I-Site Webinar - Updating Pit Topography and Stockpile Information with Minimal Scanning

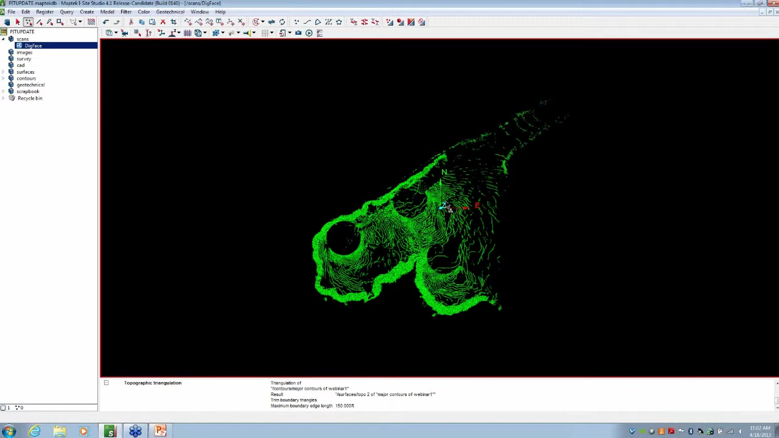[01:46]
And now this scan data has already been registered and filtered down.
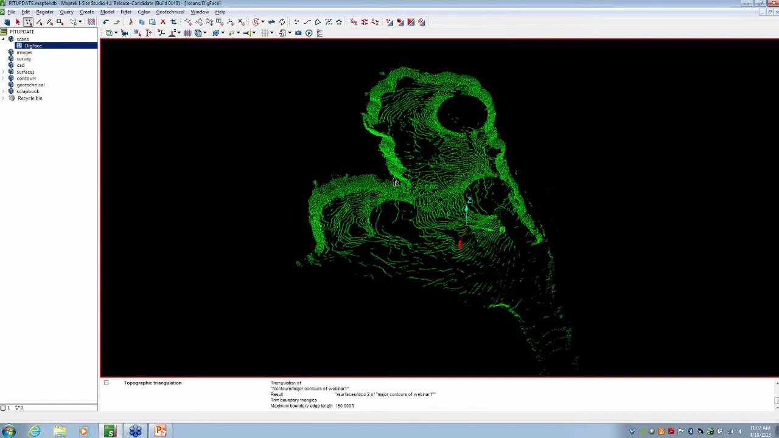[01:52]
But before we can go any further with it, we need to create a triangulation out of this so that we can be working with a surface.
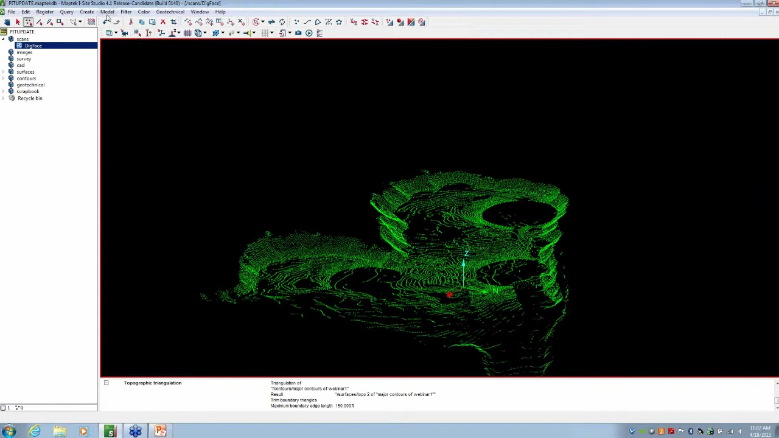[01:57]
So let's go ahead and model a topographic triangulation.
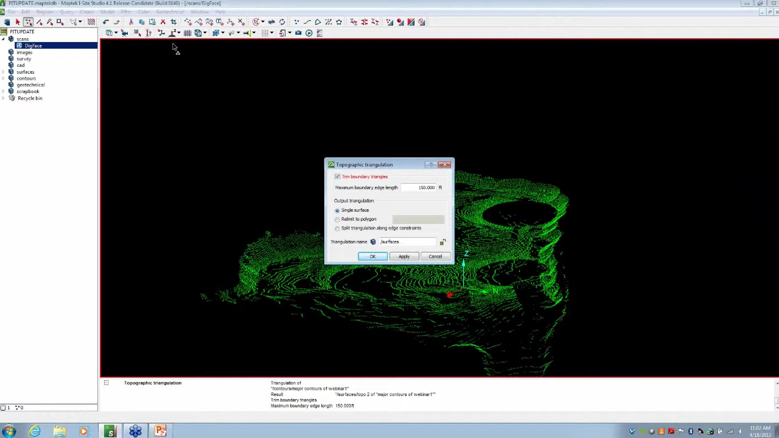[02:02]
And I'll bring that into the view so you can see what we just created.
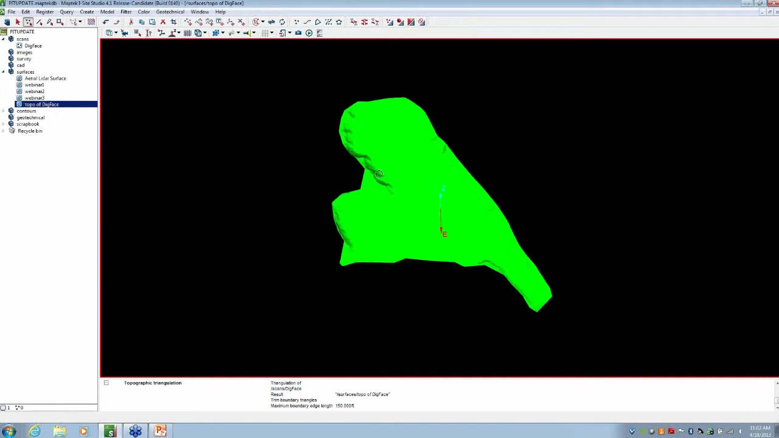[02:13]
So now we've got a triangulation of the area that the shovel has dug out over the course of a month. And I'm going to put this in a smaller view.
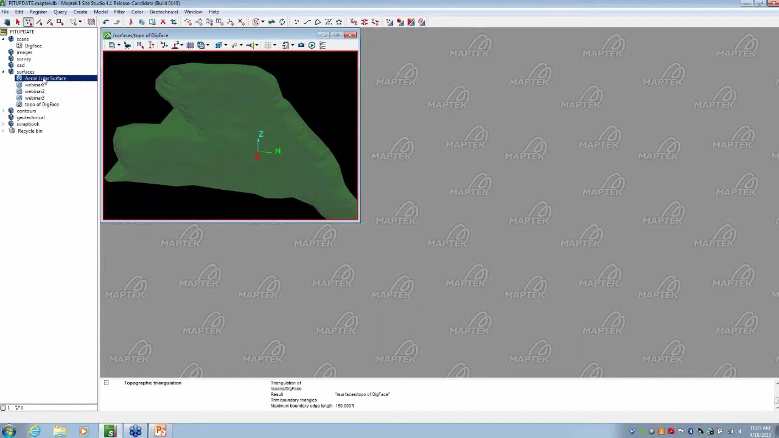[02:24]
So this specific site has had some aerial LiDAR flown prior to this month. I'm going to go ahead and tile and tie these views so that they're both being moved at the same time.
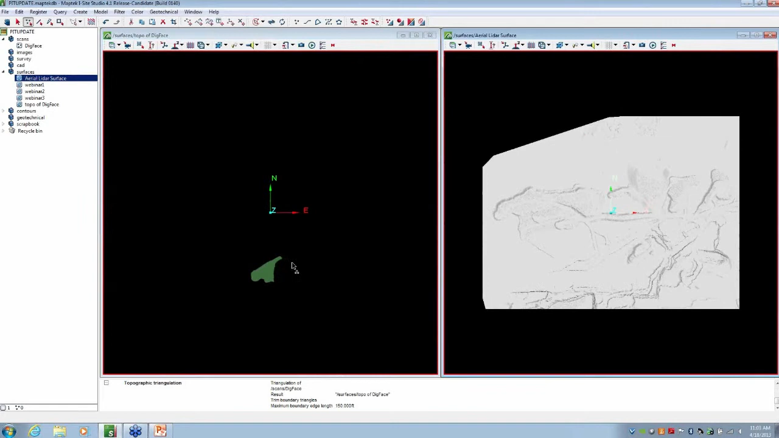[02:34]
Makes it a little bit easier.
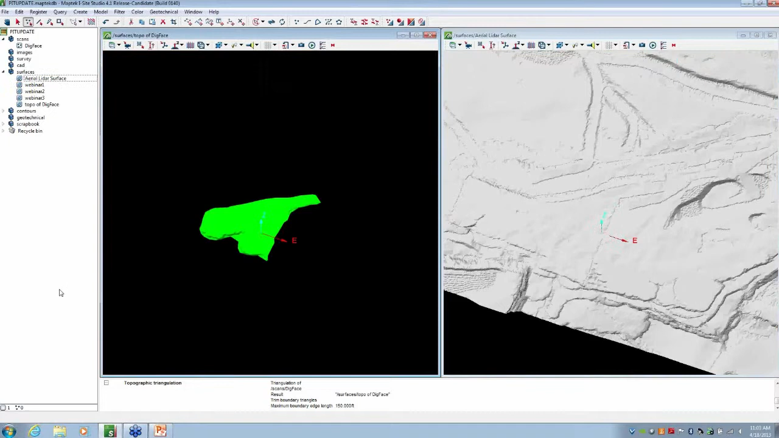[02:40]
So the scan on the right, as you can see, I'll zoom out here a little bit, is of the entire property. So this, you know, done once, I think, once a year at this particular site. So you've got a nice solid surface of everything, and I mean the process of updating that whole thing anytime something changes would be pretty tedious and really unnecessary.
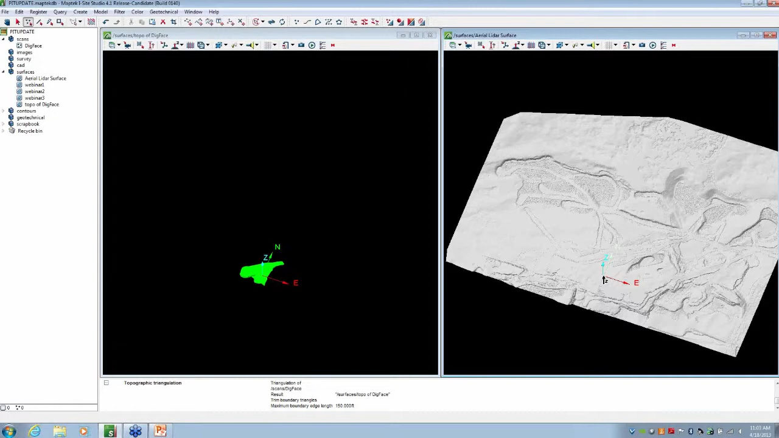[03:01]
So you can see now that they're both kind of in the same view, on the right this area was not yet dug out, and on the left we've got just the surface of the area that has changed. I'm going to show you how we can easily merge these two together. So the tool that does this in Studio is actually a combination surface tool under the model tab. And rather than updating or actually modifying the initial surface, it actually creates a new one for us.
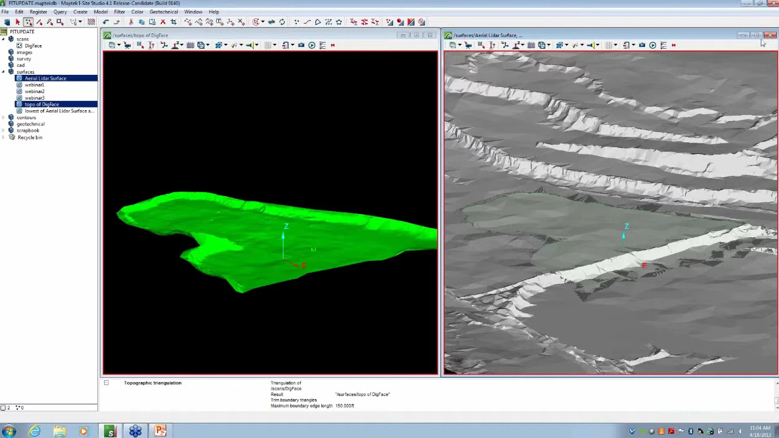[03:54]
So, and what it does is it actually looks for the boundary of the new triangulation, the boundary of the old, and obviously I selected lowest, so it's going to keep all of the facets with the lowest Z value. I'll go ahead and bring that new one into the view here. And it keeps the color of the initial facet itself,
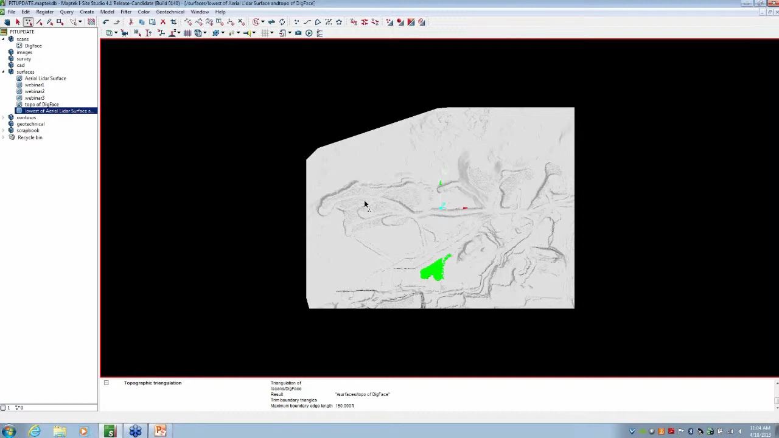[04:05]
so you can really easily see this area that's changed.
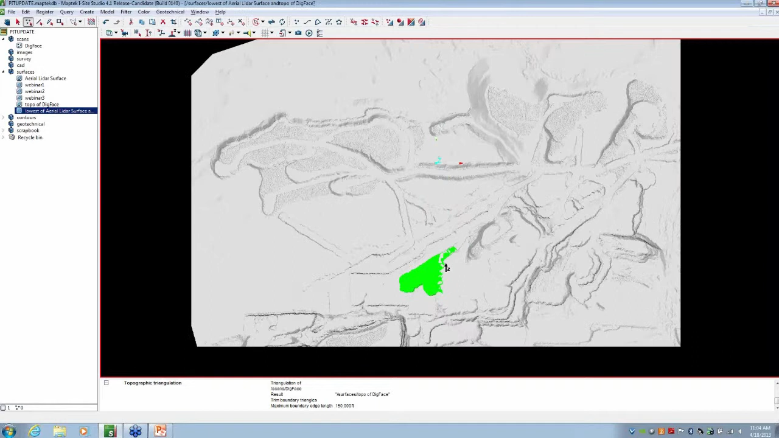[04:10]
So now we have a new triangulation that still maintains all of the site data that has not changed, but it is up to date with the dig face as the shovel has advanced forward.
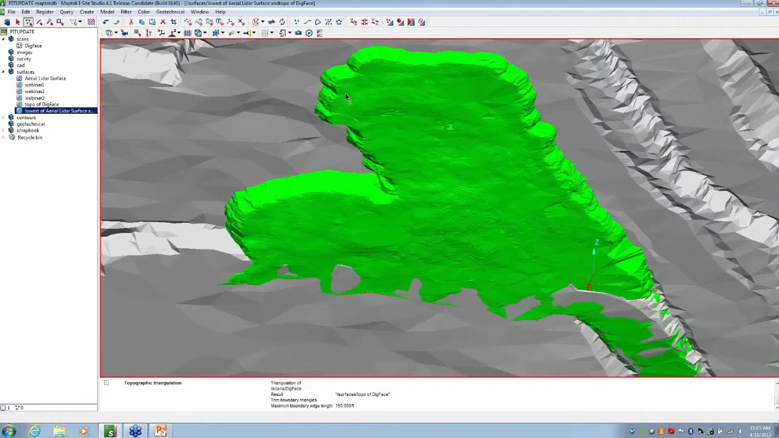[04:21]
Now this can also be utilized, rather than using the lowest, we can use some different options to update dump data. So I have some triangulations here of a dump, and again,
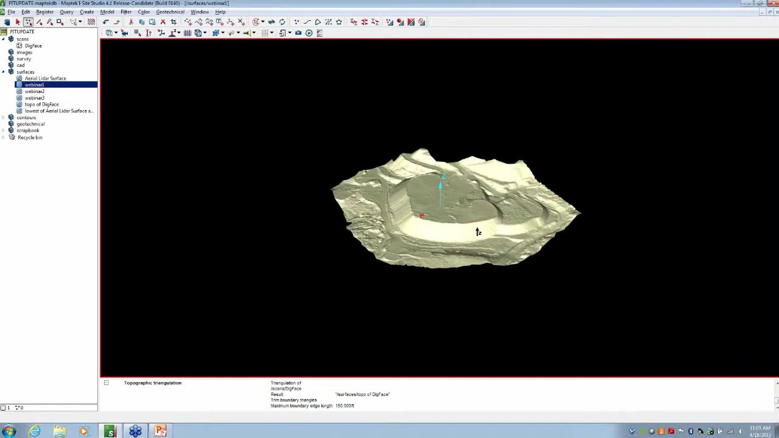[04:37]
the convenience of this tool is that you can just specifically patch in areas that have changed rather than, you know, trying to recreate the entire product. So in this instance, there's a small lift here that has been extended, and so what we can do is, using that same tool of modeling a combination surface, we'll do that again. Rather than keeping the lowest points, since we're adding material in this instance, we're going to go ahead and keep the highest points.
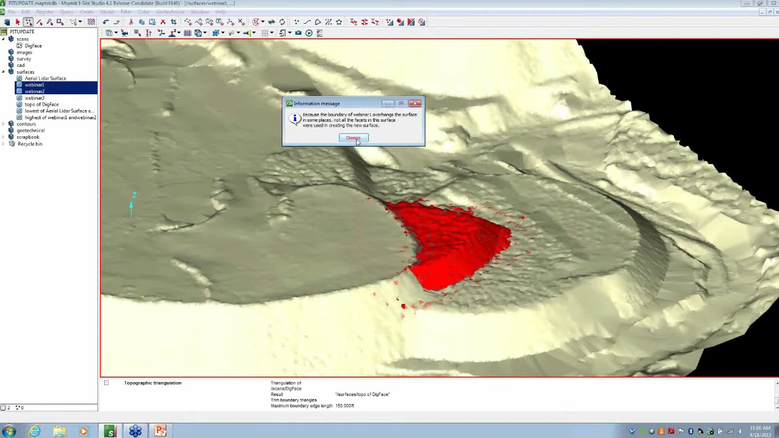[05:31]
And in this instance, since the boundary of one had some overhangs and areas where it was higher, it didn't keep all of the new facets. It did keep some of the older ones. So, and that could just be due to some erosion or anything like that. So let's go ahead and bring that new one into the view here. So now you can see we have a new updated surface with this added lift on the dump.
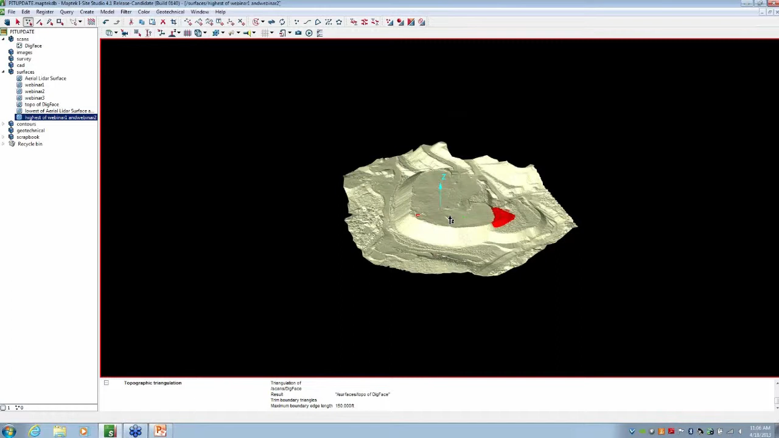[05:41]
Now this is a repeatable process. This can be done as a project advances over time. So again, and I happen to have some data from an additional month here we can see. So we've got this new, again, a lift that's been extended out, and we're already working with one that has been modified.
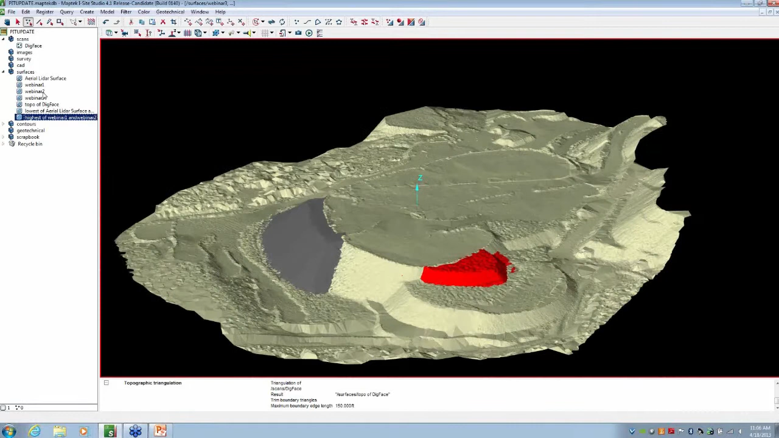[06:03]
So, but we can easily just run that same process and go ahead and model a combination surface using those two. Again, we're going to go ahead and keep the highest. And it's going to do the exact same thing, except instead of starting with the original base surface, it's going to use that modified one that had that secondary lift already added. We can go ahead and bring that into the view here.
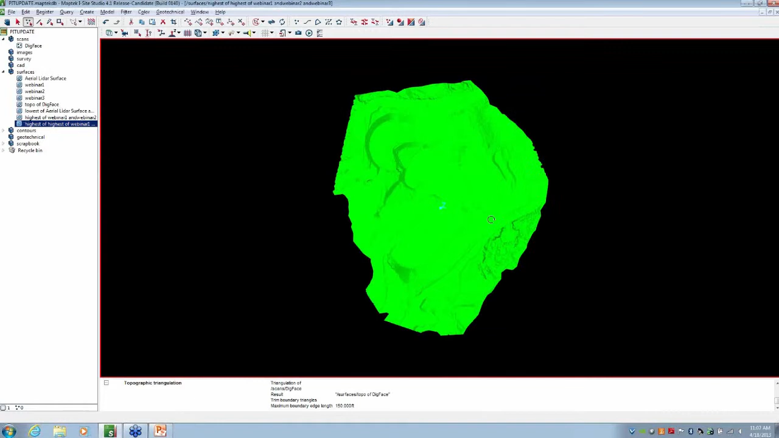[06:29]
So now we've got a nice updated topographic triangulation that has both of these lifts modified as they're up to date. Now some sites, or just some data from sites, aren't in triangulation form. Some people prefer to work with lines, whether that be toe and crest lines or contours. So we can update contours just as easily, just using a few more steps in the same process.
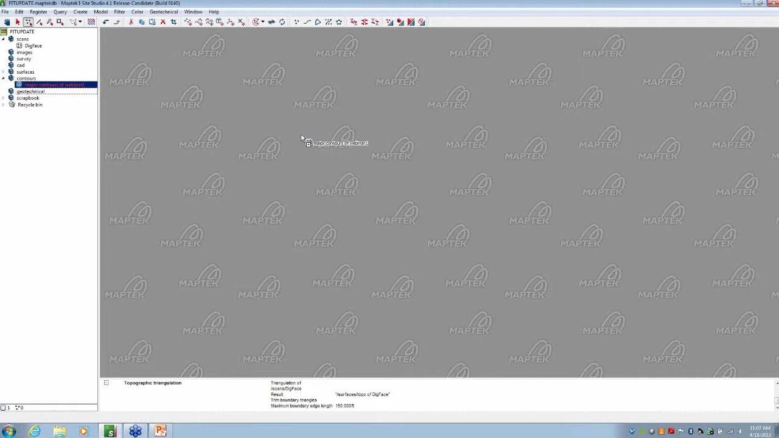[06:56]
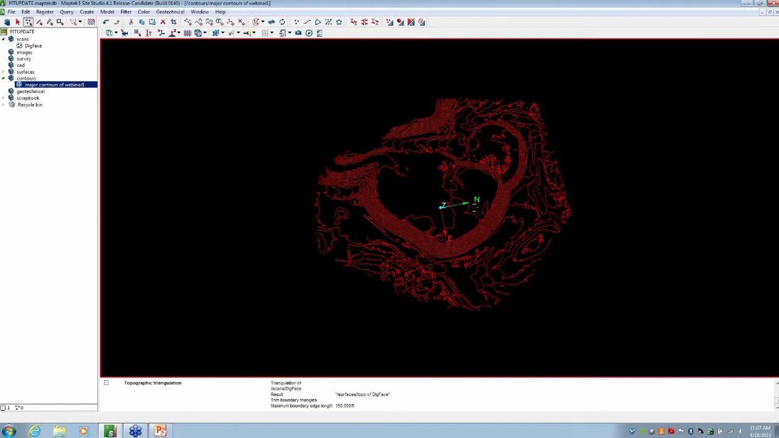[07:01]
So I've got some contour lines here of the same dump, and I'll show you how we can get these updated as well if you prefer to use contours rather than a solid surface.
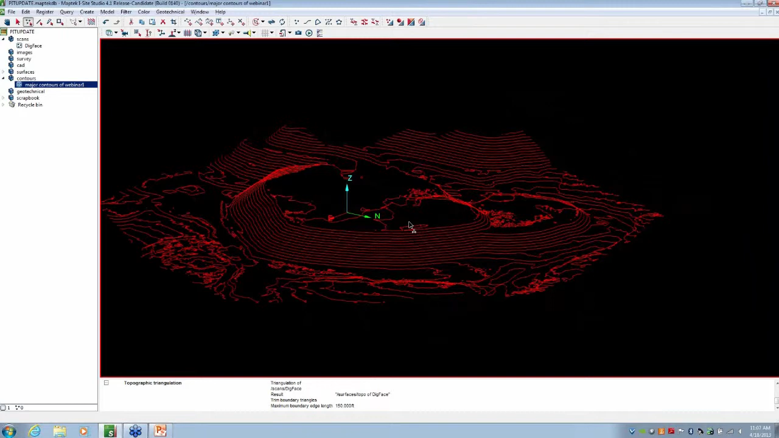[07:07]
So what we do need to do is, using that combination tool, we will need to be working with a triangulation. So I'm going to go ahead and take these contours, and these are 5-foot contours of that same initial dump data set,
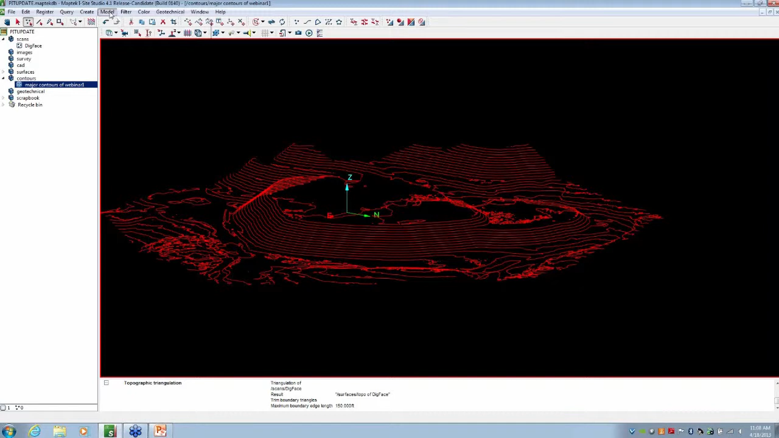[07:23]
and I'm going to go ahead and model a topographic triangulation out of these. And what that's going to do is just create a surface for us to work with, and it's going to look a little bit more simplified since we were using contours rather than scan data. But the overall shape of it is still the same.
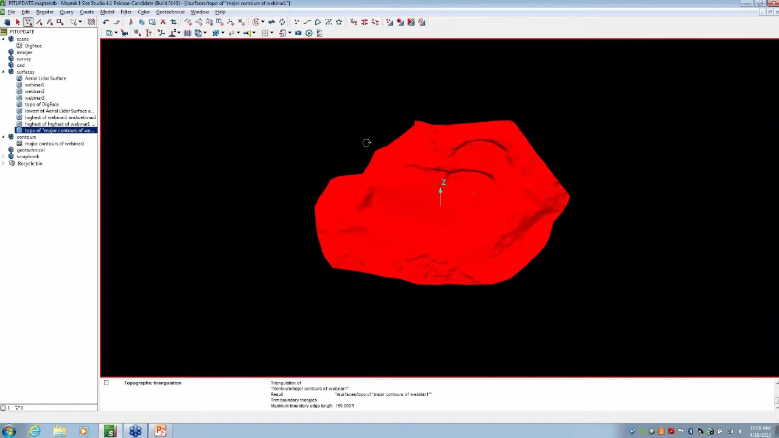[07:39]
So once we have this new surface made from those contours, I can go ahead and take that surface that we had created using these the updated triangulations. Let me grab that one now.
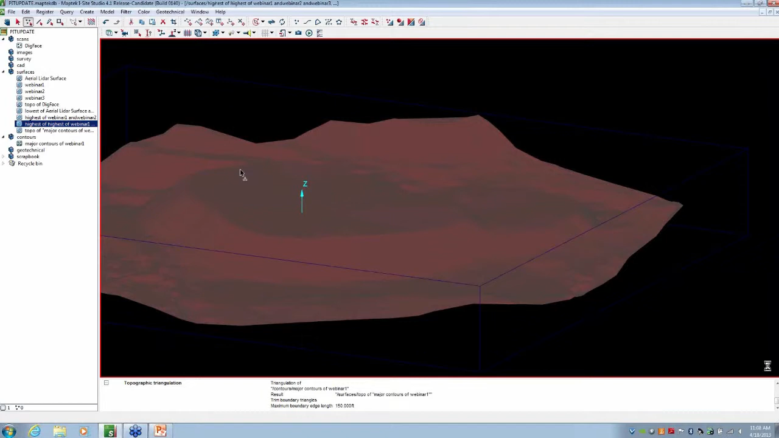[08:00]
And I'll hide the original. So what I'm going to do is I'm going to go ahead and take this, and I'm going to create the, I'm just going to create some new contours out of those.
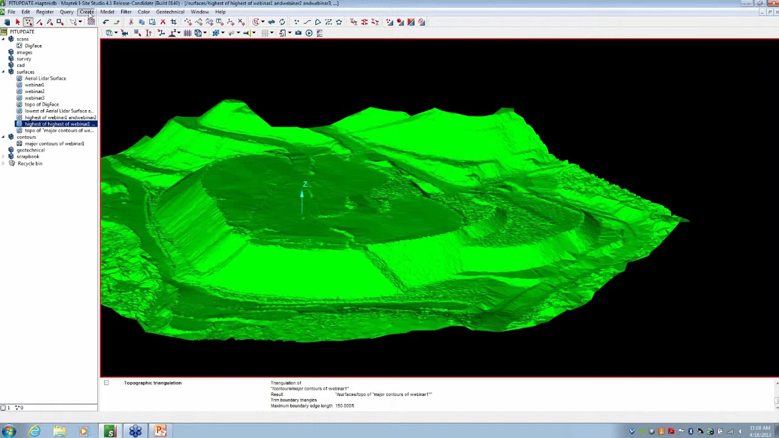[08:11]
And actually, I'm kind of skipping a process here. So that surface that we used, or that we created using the major contours, this is where we would go through that same process of modeling a combination surface and adding in those newer pieces with both the lift on this upper portion of the dump and the lower portion. So let's go ahead and do that now. And this one, I'm using this,
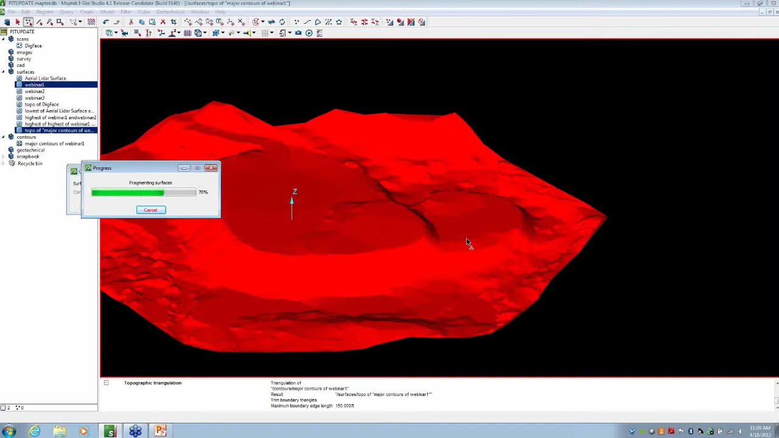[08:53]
I labeled it webinar one, but that's that upper lift that's been added over here on the right-hand side of the screen. And then it's going to create a new triangulation for us to work with. I'll add the lower portion, and I'll show you how we can generate some contours out of that.